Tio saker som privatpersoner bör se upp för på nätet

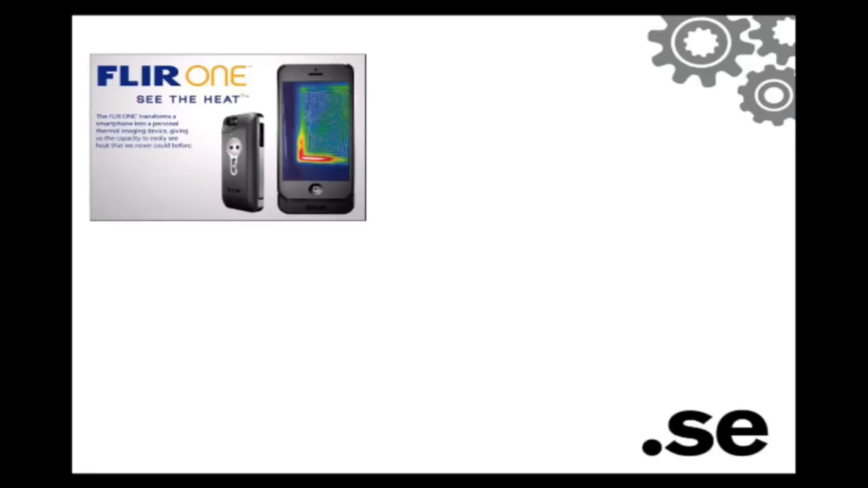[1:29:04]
Flir One är en värmekamera, en tillsats till iPhone exempelvis som säljs öppet på nätet. Den kostar tre, tre och två,
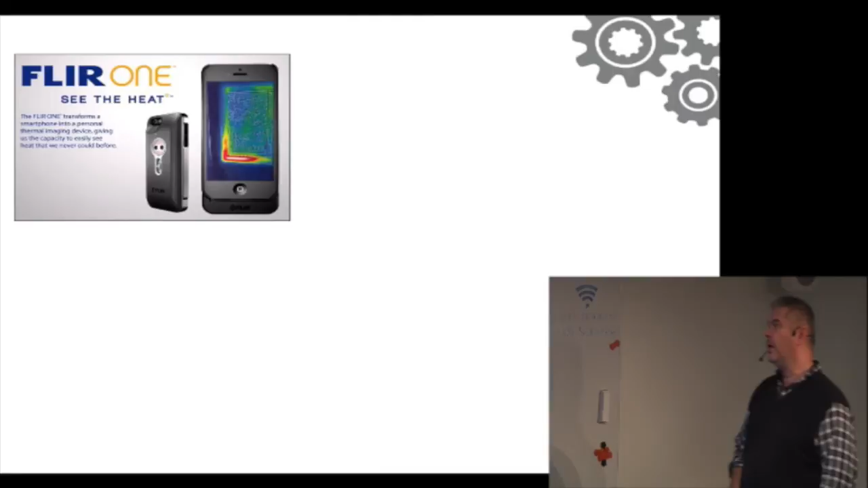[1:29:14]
men det blir ju, alltså du behöver ju bara göra det med en kund
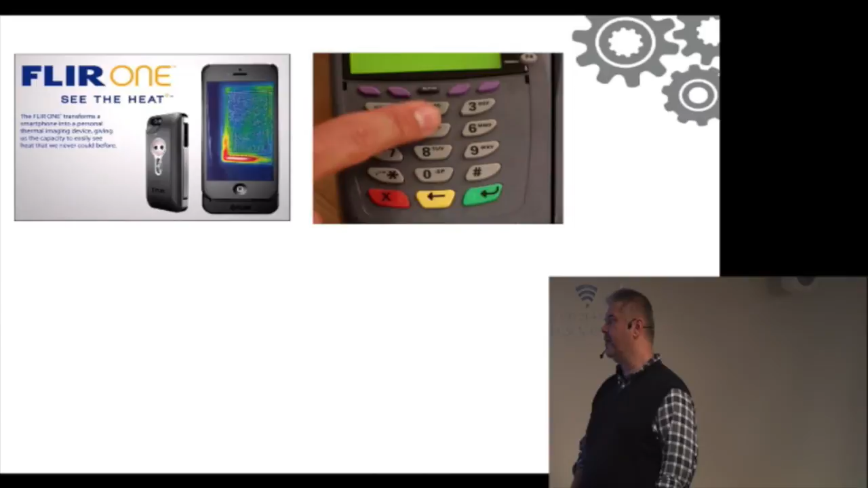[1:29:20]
så lönar det sig. Saken är att när du knappar in din kod på en sån här dosa så spelar det ingen roll ifall du håller över. För kunden som kommer efter fotograferar
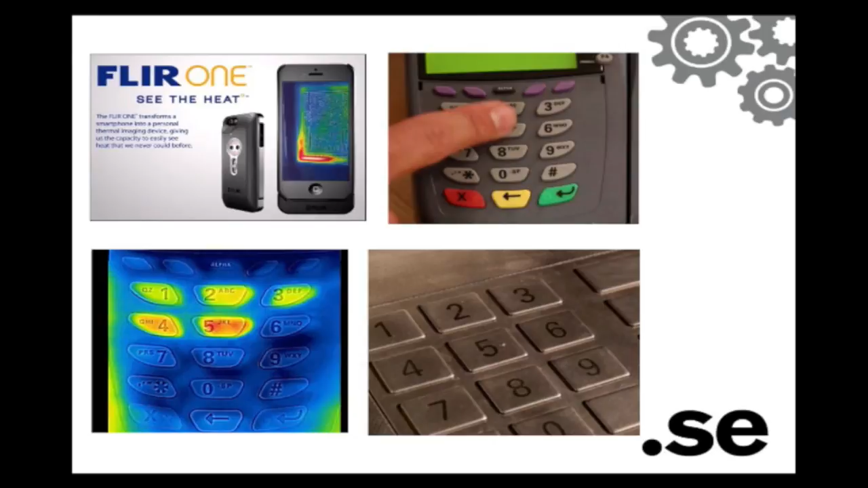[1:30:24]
Jag ska säga också att metall fungerar inte på så bankomaterna är de inte behjälta för att där sprids värmen på ett helt annat sätt. Men just för de här gummi som man kanske inte ens tänker på att man sprider värme till. Och de kostar som sagt tre och två på Apple Store så att de är tillgängliga för vem som helst.